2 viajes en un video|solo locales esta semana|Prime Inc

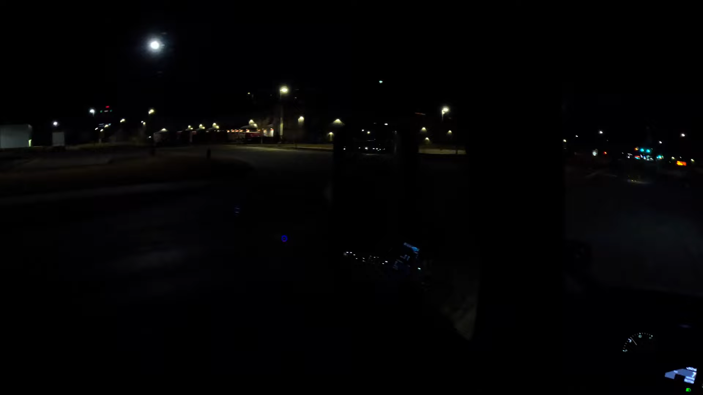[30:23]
Ahora Es esta la entrada Correcta O es más para allá Quiero pensar Que es esta Voy a meterme acá Ahí se ve que puedo dar vuelta Entonces Pues No era ahí No era ahí Era Es en esta Vi que estaban Estos camiones hasta acá Pero no Se me fue la Onda Pensé que si era Pensé que si era ahí